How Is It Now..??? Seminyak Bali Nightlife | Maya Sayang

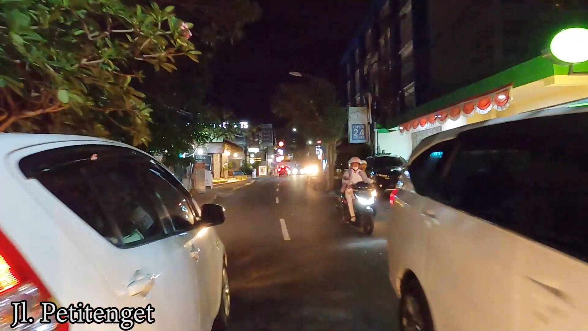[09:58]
And here on the right side Is the Dutch Hotel Still very dark
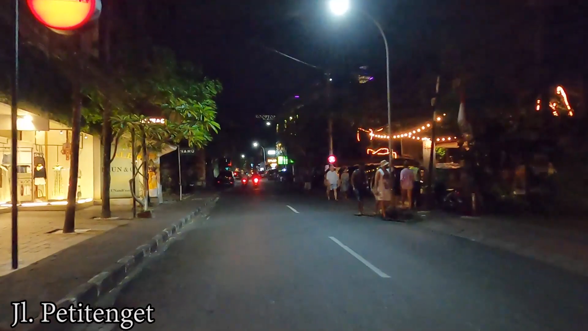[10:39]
Here on the right side The same as restaurant as well It's Bicook Have you had your dinner maybe at Bicook?